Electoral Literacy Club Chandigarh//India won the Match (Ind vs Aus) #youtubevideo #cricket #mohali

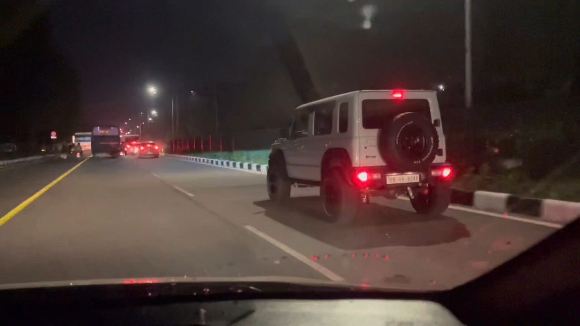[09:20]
और सामने देखो भाई चिमनी भाई क्या जबरदस्त लग रही है यार, भाई रूबी कौन जा रही है देखो जबरदस्त यार जबरदस्त बनाई।
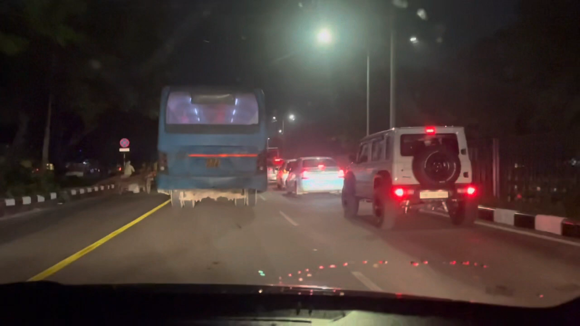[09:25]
तो भाई मैं कहाँ था, मैं बता रहा था मैच देख के आ गए भाई, आधा मैच देख के घर वापस और भाई चलते अब घर को,